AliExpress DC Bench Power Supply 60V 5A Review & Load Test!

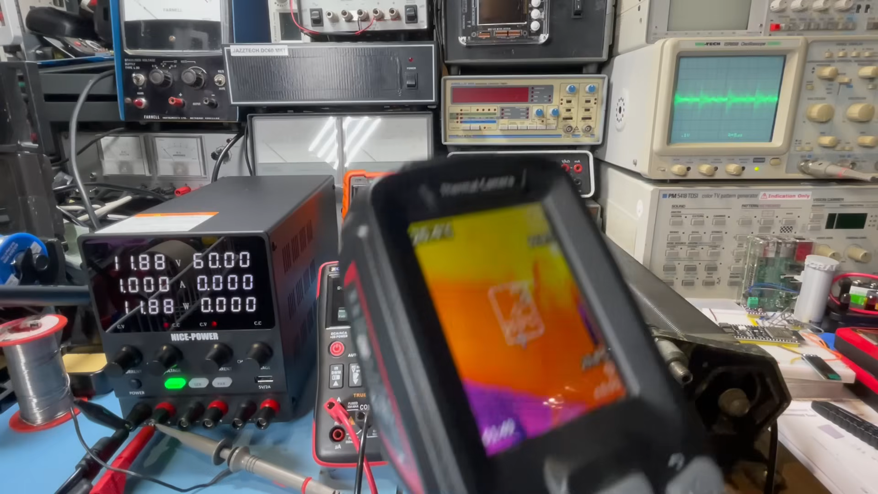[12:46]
Having a look at thermals and it's not looking too bad.
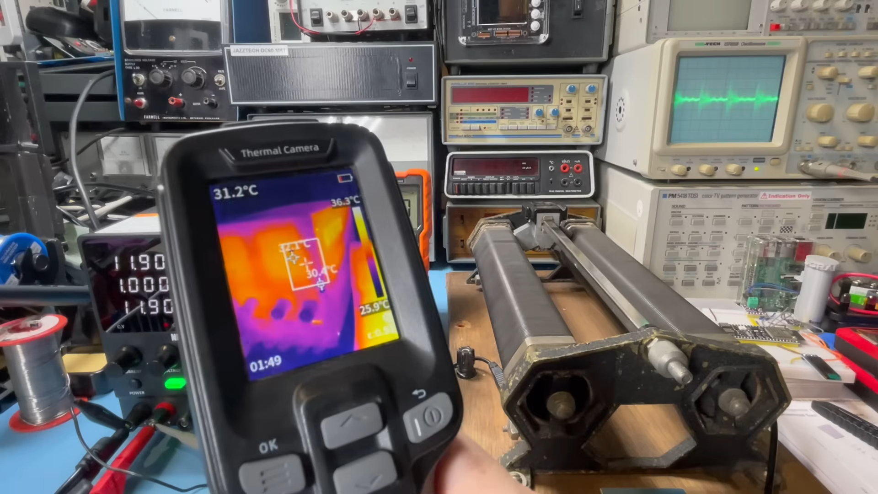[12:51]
On screen: scale top 36.3°C, scale bottom 25.9°C
We're looking at around 30 ish.
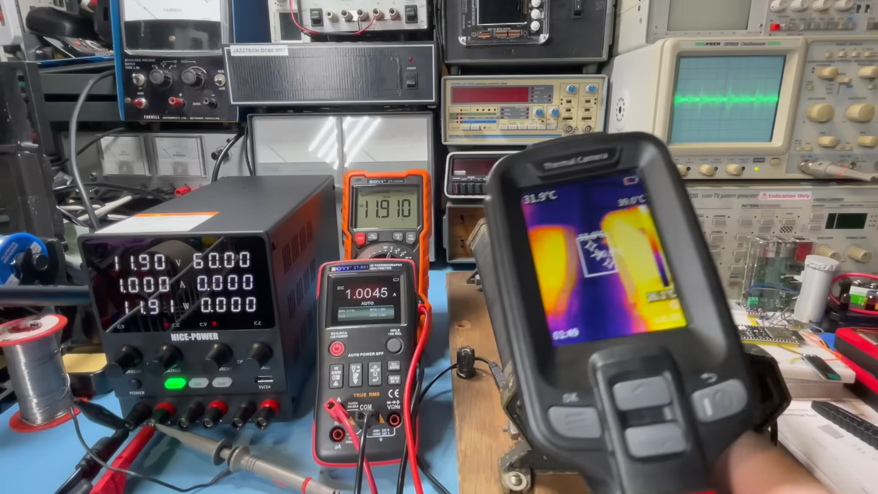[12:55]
Rear stats glowing very nicely. Nice. OK. All right. So let's up the current.
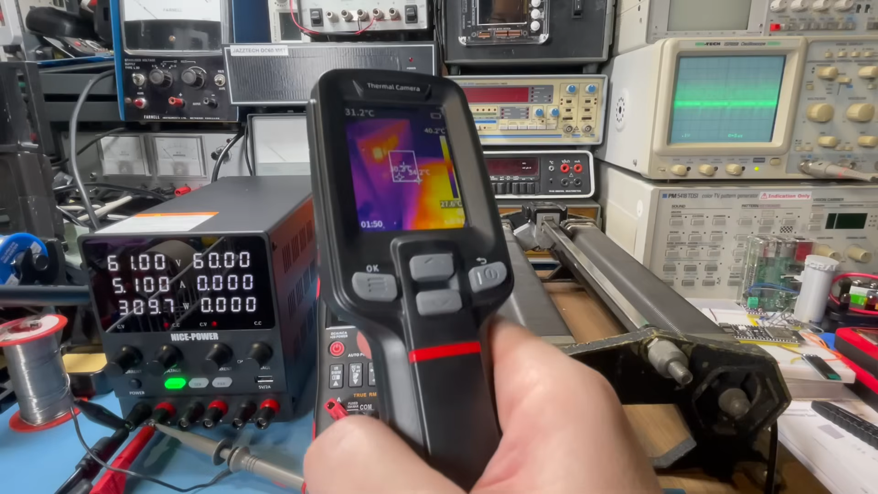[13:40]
On screen: spot 31.2°C
All right. So we're looking at, yeah, about 35 on the power supply there.
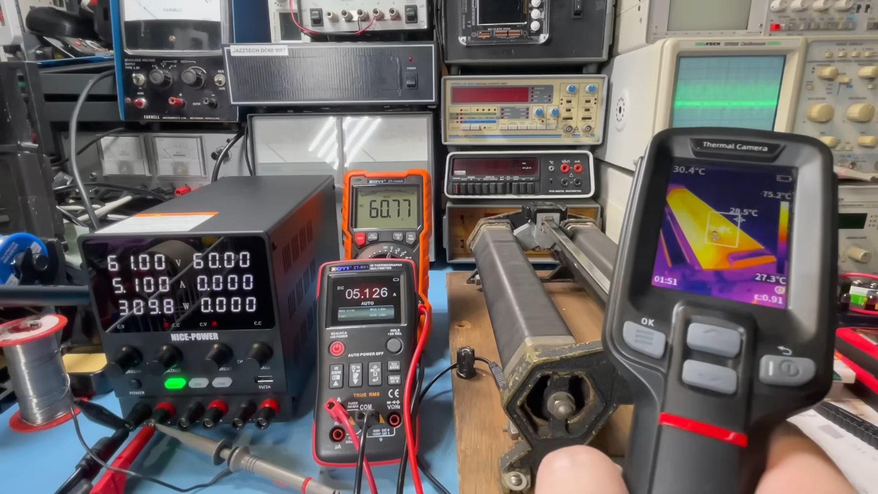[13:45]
On screen: spot 28.5°C
It's doing considerably better than our rear stat here, which is sitting around 76 degrees now.